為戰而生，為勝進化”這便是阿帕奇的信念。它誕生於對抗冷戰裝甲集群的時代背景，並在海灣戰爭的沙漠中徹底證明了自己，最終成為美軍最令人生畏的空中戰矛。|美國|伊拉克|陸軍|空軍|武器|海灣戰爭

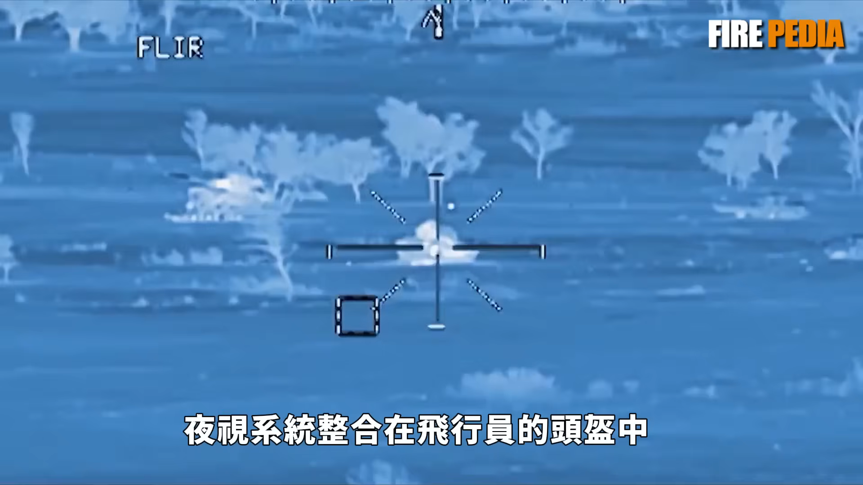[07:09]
更值得一提的是夜视系统整合在飞行员的头盔中飞行员可直接看到夜视图像无需低头看仪表盘